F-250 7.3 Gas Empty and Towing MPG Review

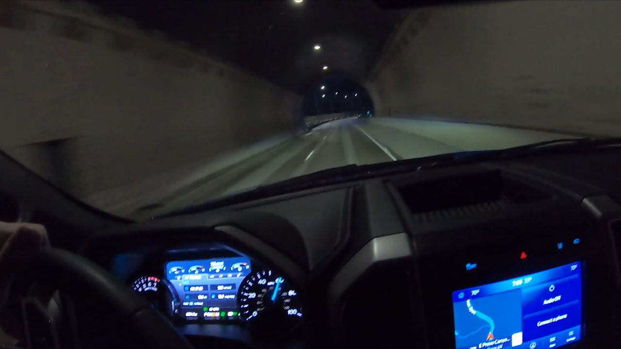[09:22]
don't work great but so far on this 2020 i've really enjoyed leaving it on most time i just turn the system off i mean it still does flip off and on more than i would have it do there you go they flip back on right after that car was gone um because right now i don't need my high beams on i can see i mean i mean i can see without my headlights it's more for a safety thing at the moment but you see it they they respond very quickly they flip on and off